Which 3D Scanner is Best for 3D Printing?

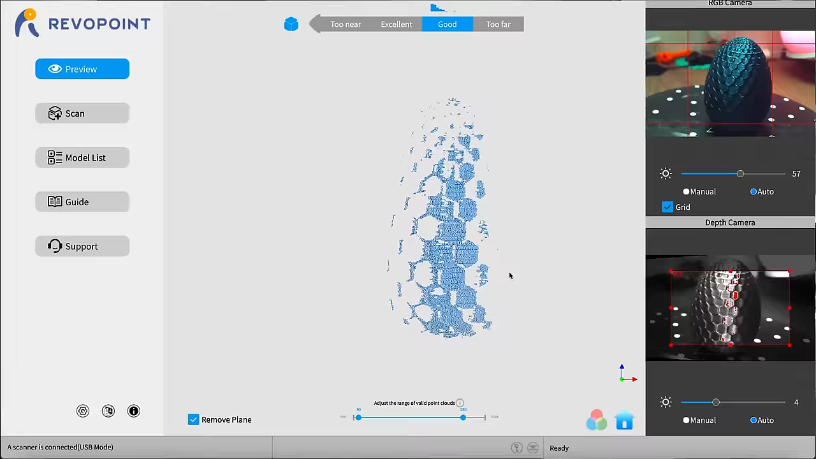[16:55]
I was actually able to reproduce my success on a wide range of objects,